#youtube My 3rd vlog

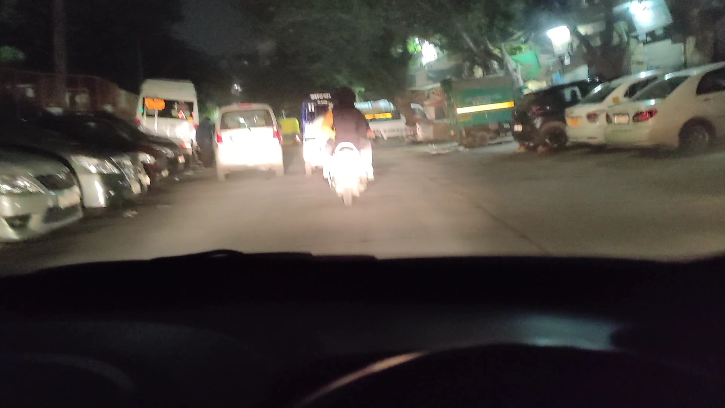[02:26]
तो गाइस अब हम पहुंच चुके हैं उसकी गली के पास।
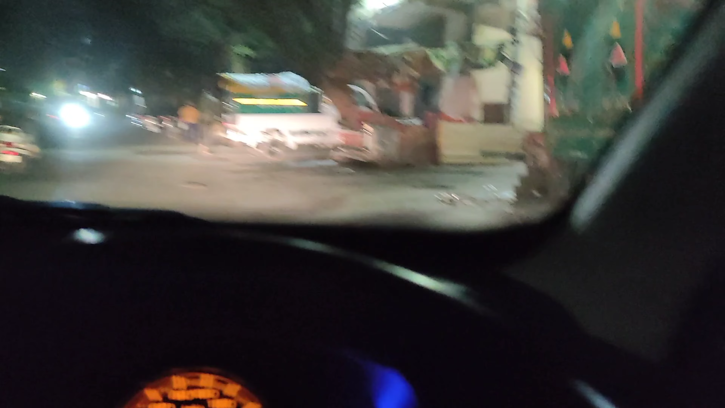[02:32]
अब यहाँ तो सब फुल है,
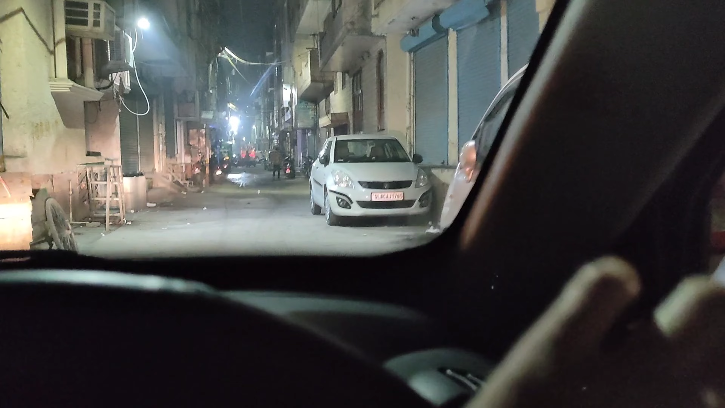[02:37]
यहाँ पर जगह ढूंढते हैं, गाड़ी खड़ी करते हैं।
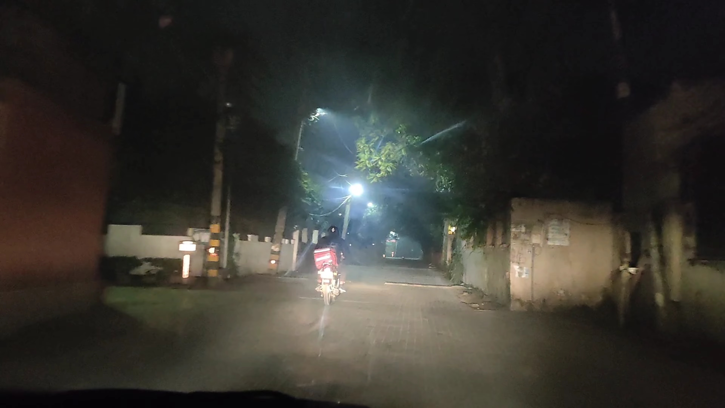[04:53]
वीआईपी एरिया में आ जाता है ये, आप देख पा रहे हैं।
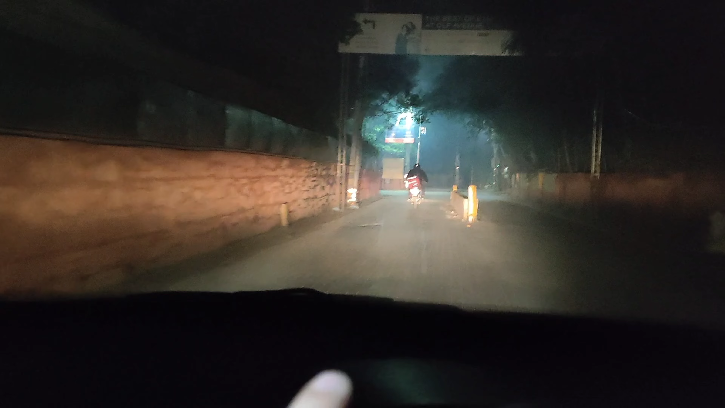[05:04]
सारी कोठी है, सारी कोठी है, मोस्टली क्या सारी कोठी है। पुलिस स्टेशन